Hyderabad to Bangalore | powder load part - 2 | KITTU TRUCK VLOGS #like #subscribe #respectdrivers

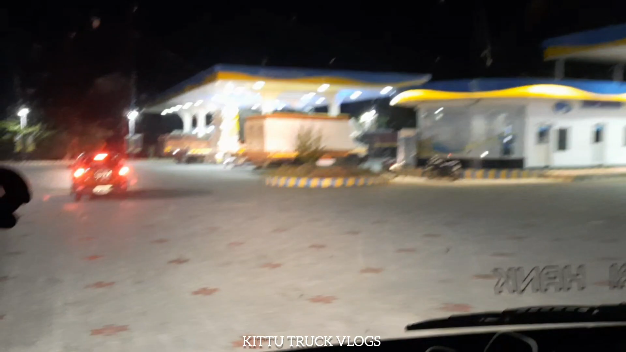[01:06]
ఇక్కడ మనకైతే పెట్రోల్ బాగుంటుంది అనేసి బెంగళూరు బండ్లు అన్నీ ఇక్కడే పట్టిస్తూ ఉంటారు. అందులోనూ ఇక్కడ పార్కింగ్ కూడా బాగుంటుంది,
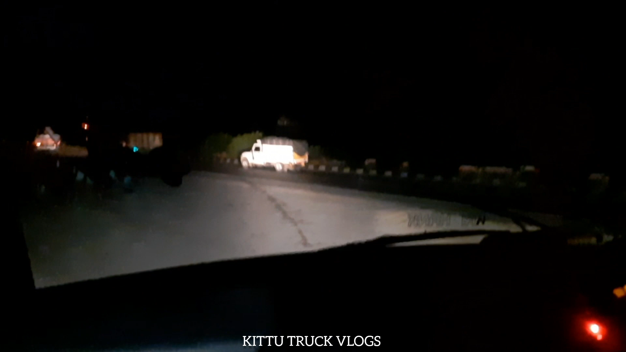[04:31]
వర్షాకాలంలో బాగా యూస్ చేసినట్టున్నారు, అందుకు పోయినాయి.
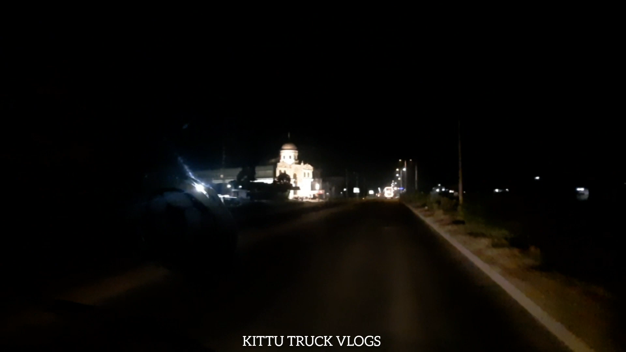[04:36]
సో గైస్, ఇప్పుడైతే నేను కర్నూలులోకి అయితే ఎంటర్ అయిపోయాను.